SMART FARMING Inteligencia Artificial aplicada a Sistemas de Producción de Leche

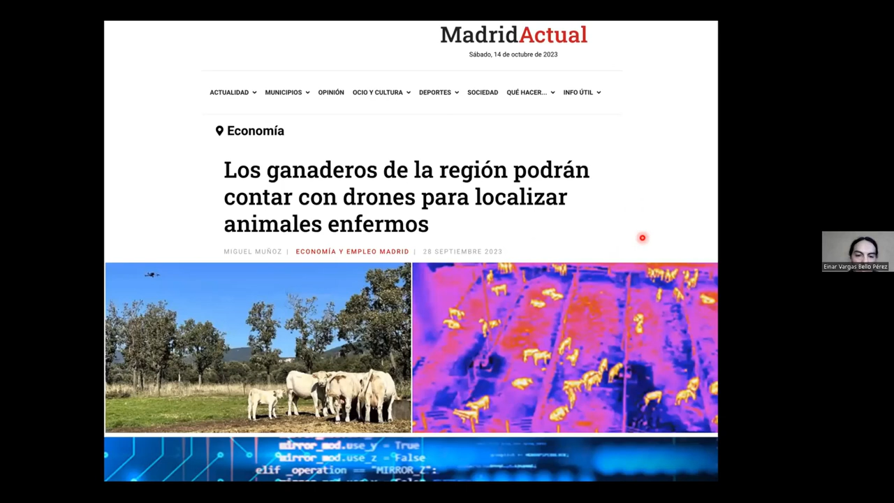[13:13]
de sensores, de drones y de cámaras termográficas para identificar animalitos que están enfermos. Entonces, ya empezamos a ver que si hay una aplicación real, bueno, por aquí se ve volando el dron, y esto es un poco lo que nosotros queremos acoplar en México.